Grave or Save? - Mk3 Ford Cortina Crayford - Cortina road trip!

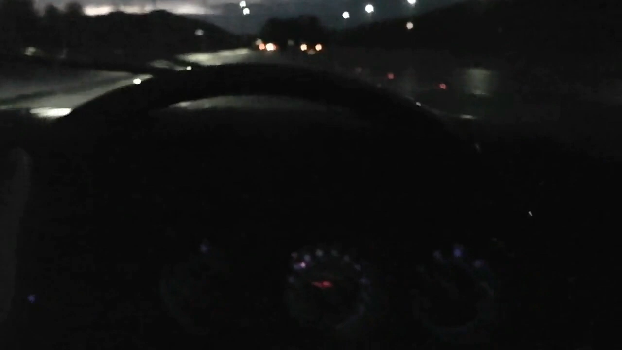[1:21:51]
Yeah. This is a new bypass into Morecambe. Pretty bonny, really. It sort of cuts out a lot of time. Not that I go to Morecambe very often. Let's go downtown Morecambe. Morecambe at night for the Esplanade and all the bright lights and all the attractions.
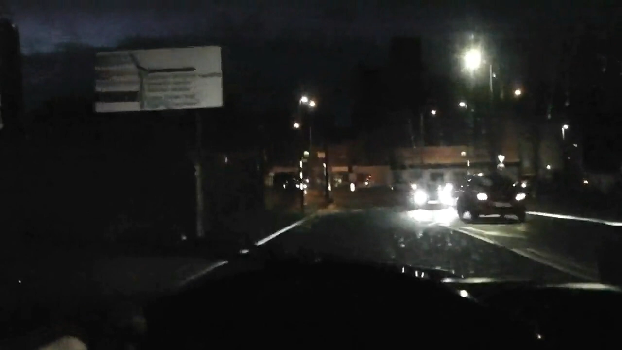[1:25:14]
Just gonna be a cheeky and cut him out. Sodium's still here. LED's not quite made. LEDs haven't quite materialised in Morecambe yet.
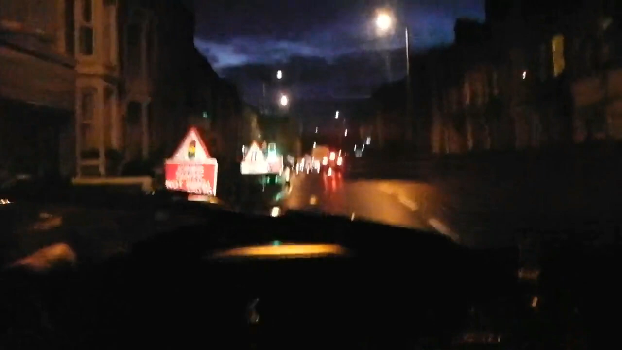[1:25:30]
Traffic works have. We're still on sodiums here. So it's still going to be sort of period piece with the sodium lights,
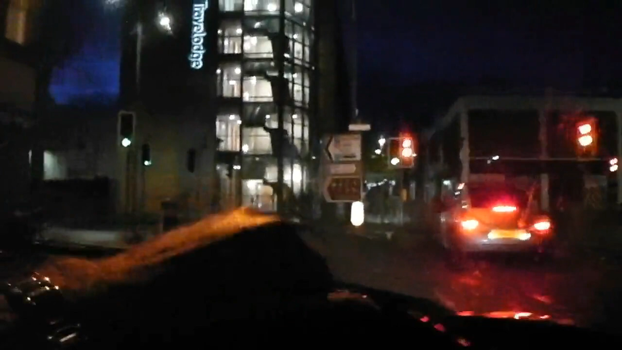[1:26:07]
How about that? That's a skyscraper. That weren't there last time. I don't remember that bit. No, just something built that. Morecambe. I'm counting Christmas trees.
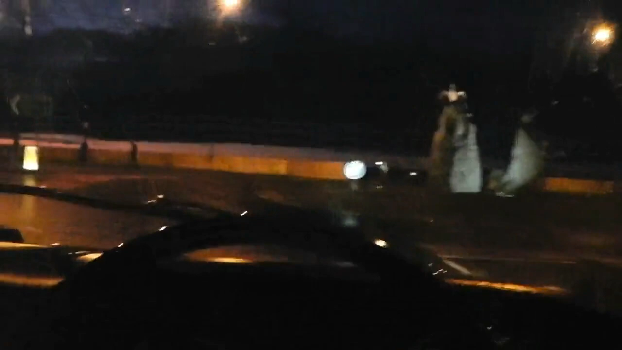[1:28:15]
This is the Midland. We're just going to drive by half the Midland with the sunset.
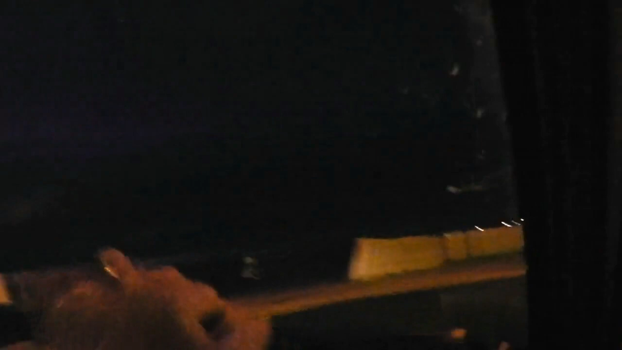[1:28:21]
Everyone's voice is going because everyone's getting cold. Yeah, yours is gone. That's what's wrong with you, love. I'll be next. I feel really lousy. Yeah, there's so many people at the NEC. That's the Midlands. So many people at the NEC had. That was where I stood
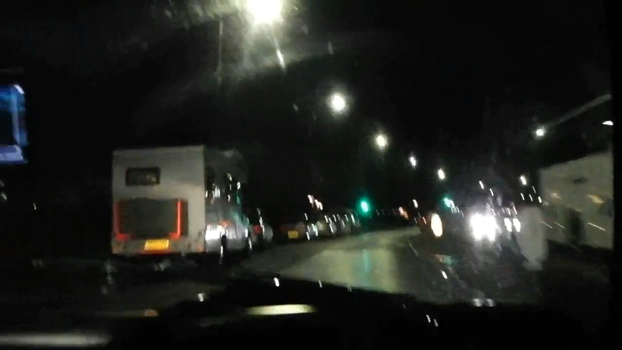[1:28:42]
on the wall filming you last time. This is it. Right, ready for the fun fair? The Golden Mile. Wow. Ah, oh, there it is. Pleasureland. Great.
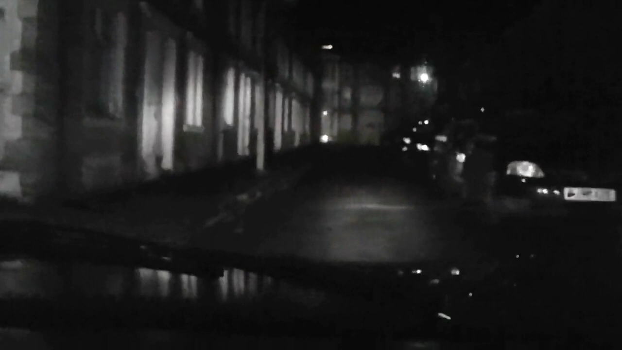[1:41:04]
Of a rough road. It's a pothole there, about 6 foot deep, that pothole. Oh. Unbelievable.
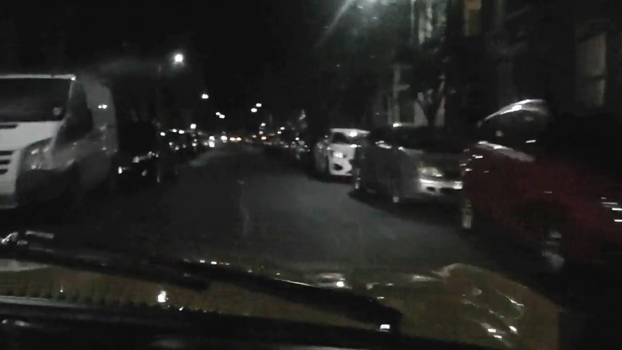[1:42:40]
I think this is the main road back into the centre. I think we came in on this bit. Did we? I think so. Kennedy's. I think we came in. On this bit.
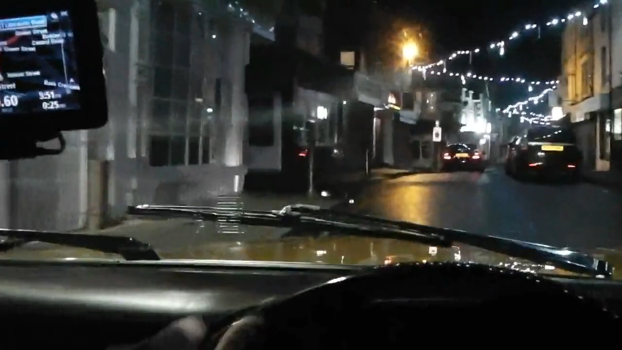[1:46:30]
Wow, that's like little Amsterdam down there. What we've got on the left, the Masons, that's an old sign. What's it like? I can't, yeah, I'll pull over.
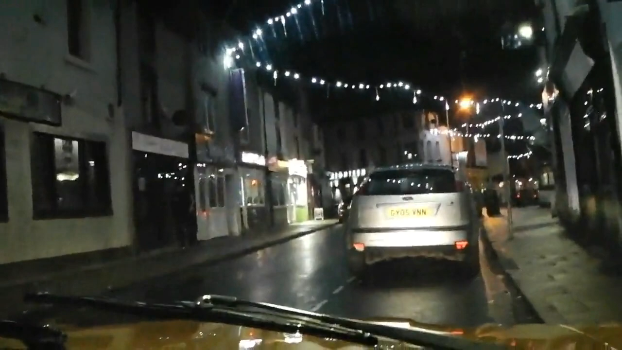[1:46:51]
Kebab house, Bodrum, so you got your takeaways in down this strip. It's the Masons, looks quite nice.
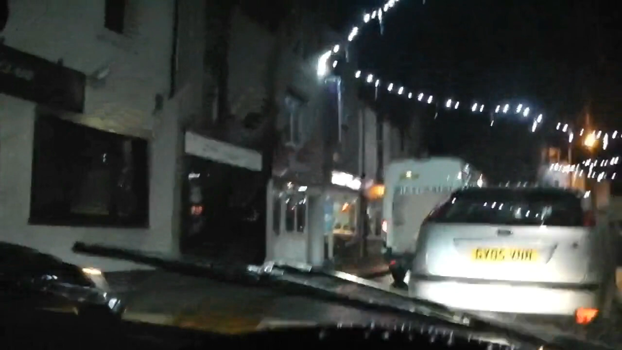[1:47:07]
It's got frosted glass windows. I don't think I can get close to it, oh there we go.
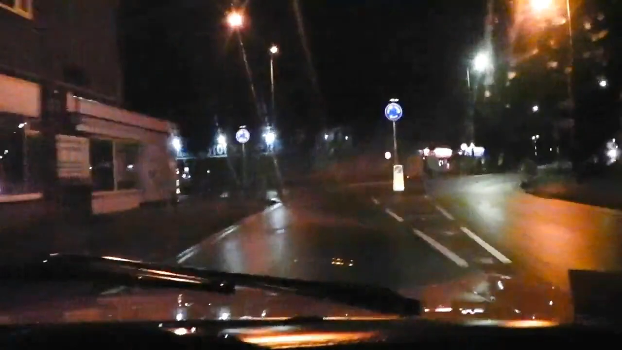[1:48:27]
Kind of should have gone left then, or am I going right? We came into the right, I think.
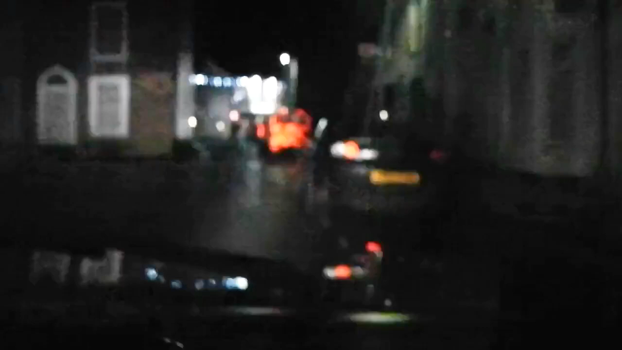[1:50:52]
Carpenter's Arms, I saw something. That outside the house. Ooh. It's Eric Morecambe. Yeah, it's too dark for it to see. With Ernie Wise in his middle.